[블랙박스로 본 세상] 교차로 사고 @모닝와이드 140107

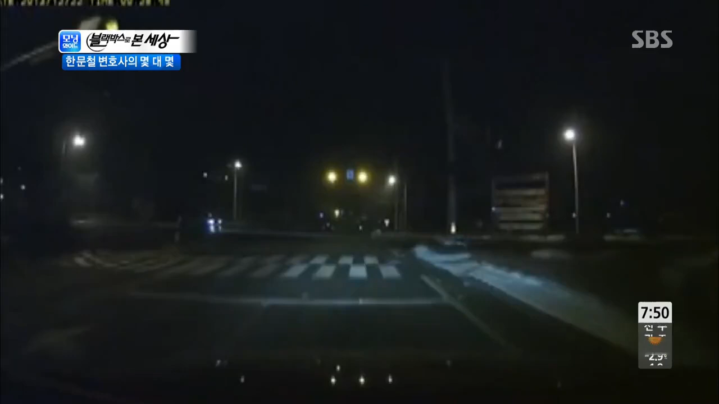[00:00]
새벽 1시쯤 의뢰인은 집으로 가던 중이었습니다. 교철에 진입해서 거의 다 빠져나가고 있는데 어 이 차가 어디서 나온 거죠? 물음이라 그런지 콜팩 정리리라고요. 진입하기 전에 또를 줄이면서 왼쪽 오른쪽으로 갔는데 일단 주행하는 차는 없었습니다.